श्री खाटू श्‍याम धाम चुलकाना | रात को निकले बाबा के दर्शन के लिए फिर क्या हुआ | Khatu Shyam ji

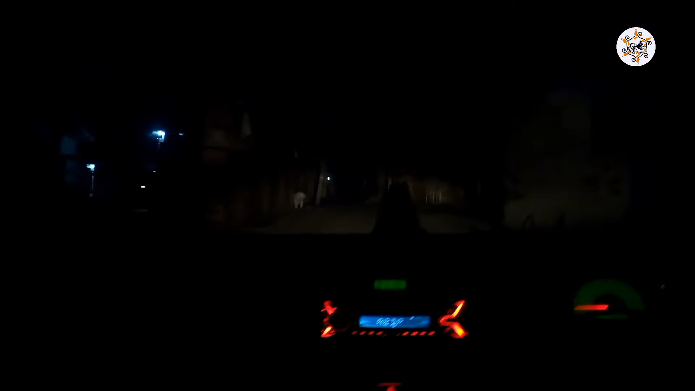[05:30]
भाई बाबा के दरबार में कितनी सारी बसेस आई हैं यहाँ पर, भाई साहब मतलब रोड में ही चलने लग गया मोस्टली, हाँ ये चलता ही है भाई। भाई आज दिख रहा है, आज इसलिए दिख रहा है ना, आज हम लोग तरीके से है सीधा सीधा।